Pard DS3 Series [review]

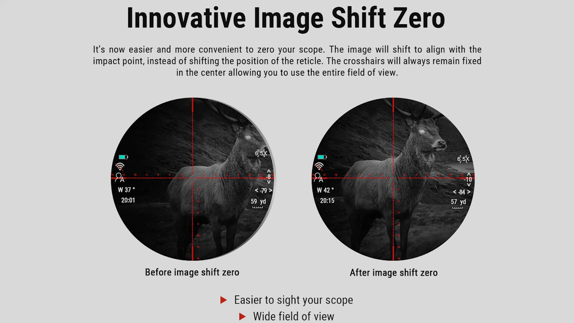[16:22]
For those that have used older type of digital scopes, you have a digital crosshair like so. And when you want to do your zeroing, you have to move your crosshairs around.